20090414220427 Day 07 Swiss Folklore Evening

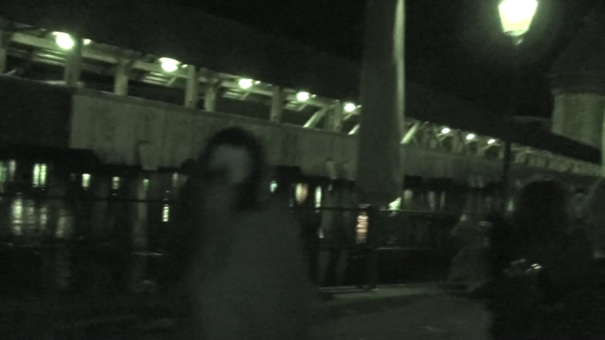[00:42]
You see, this park has been burned in 1996. Anyway, it has been rebuilt in the middle.
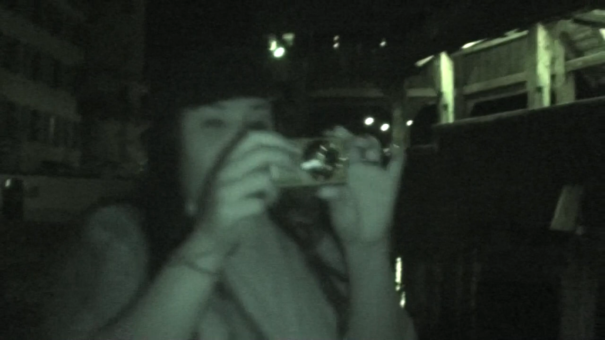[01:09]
These look amazing right now. Nice. No. I love night vision.
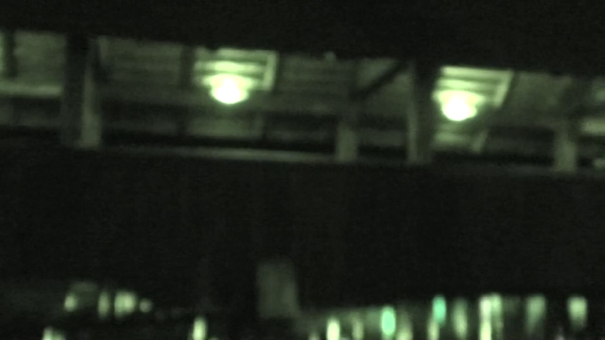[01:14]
Look, me too. They look like postcards.